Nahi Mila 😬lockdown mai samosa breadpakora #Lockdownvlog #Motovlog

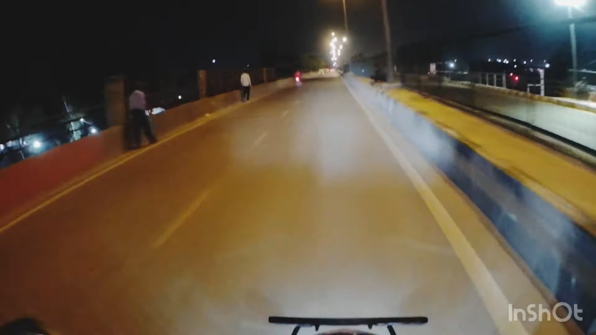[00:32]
और वीडियो आप लोगो के लिए शूट करने आया हूं क्योंकि मुझे कैमरे का एंगल सैटिस्पेक्स ही नहीं लग रहा है
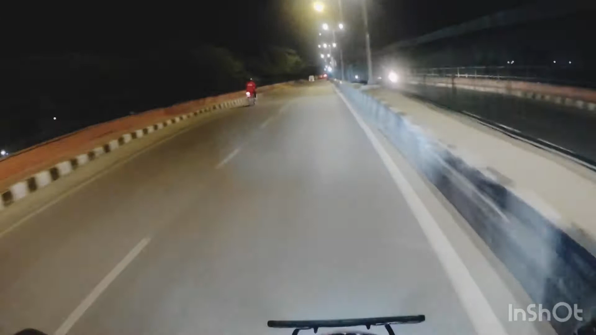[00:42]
तो इस वजए से वीडियो इतना अच्छा नहीं आ रहा है
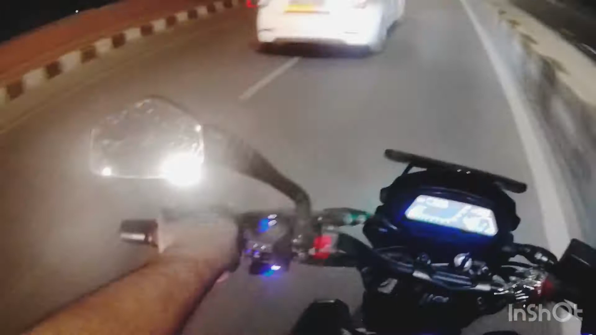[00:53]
देखते हैं कि कैसा आता है अप्यवार का फुटेज अच्छली मैं घर से निकल गया था समूसे लेने के लिए देखता हूं कि समूसे मिलते हैं कि नहीं समूसे की तलब लग लग दिये लोगों को घर में
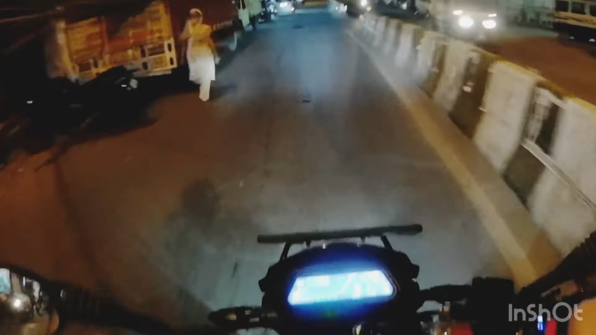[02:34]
एक लम संसान पड़ो है रोड कोगे ही नहीं
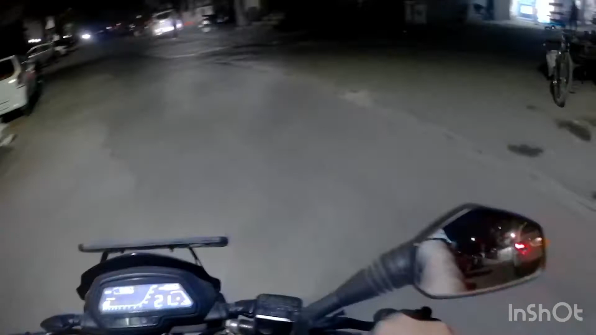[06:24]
बड़ा यजीब सा मोह लोग है, कुछ भी खान पीने का नहीं मिल रहा है कि मतलब सामों से मोमों से तो मिलनी रहे हैं, क्या खाएं, कुछ ब्रैट पकोड़ा होड़ा मिल सकता है कि नहीं मालूम नहीं है आगे एक दुकान हो रहा है
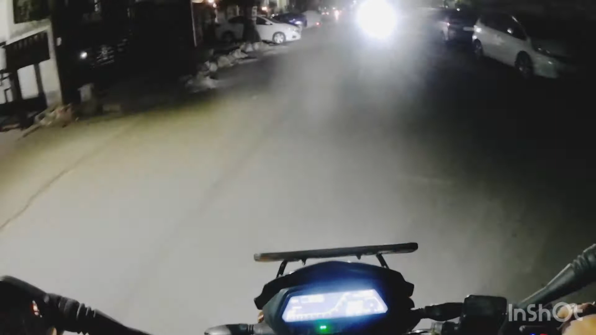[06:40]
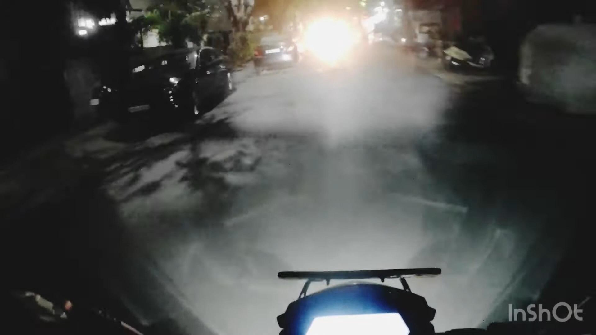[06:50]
यहां तो बंद है दुकान यहां एक अकरवाल सुीट्स का बंद पड़ा है
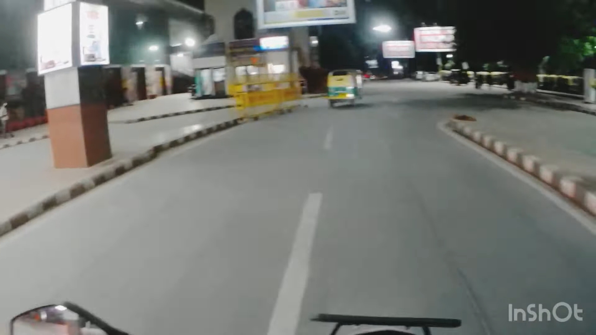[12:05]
परदिकिल्क खाली बिलकुल खाली सब खाली फिर भी ट्रेने
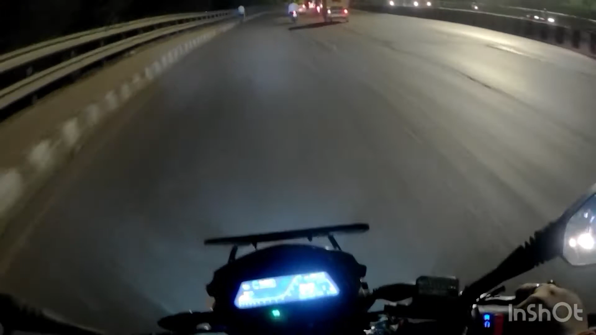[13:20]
यहां पर थोड़ी लाइटिंग थीक है क्योंकि यह रिंग रोड है दिली का हुटर है तो रिंग रोड पर लाइट मस्ट है क्योंकि सारी ट्रैफिक की मुवमेंट, हेवी गूट्स की मुवमेंट इस रोड पर रहती है
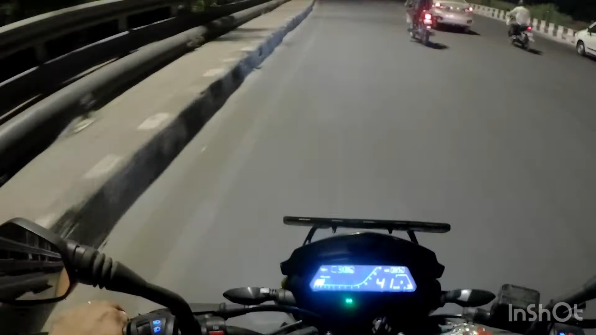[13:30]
और मेरा एक्सिडेंट भी इसी स्पॉट को हुगा था, इक्जैक्टली यही जगा है बतानी मुझे बस बबवान नहीं बचा लिया, बाकी मेरे कुछ अपने भी हैं जिनोंने मुझे बचा या है सब काबार है दोस्तों दिल से, इसने भी मेरे लिए जोगी किया क्योंकि मुझे बिल्कुल भी भरोसान लिसा कि मैं ठीक हो पाँगा
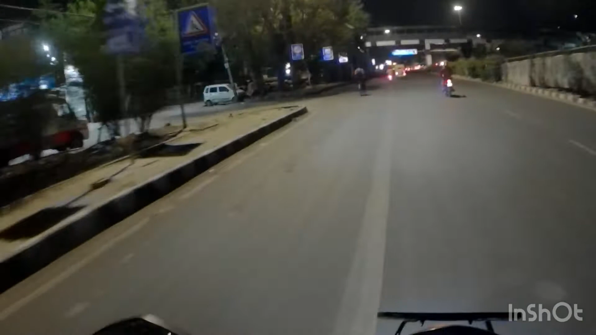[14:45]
और फिर से इंडिया गेट की तरफ यहां पे एक अगरवाल तूट देखते हैं वो पूल रहा है कि नहीं नू मैं नू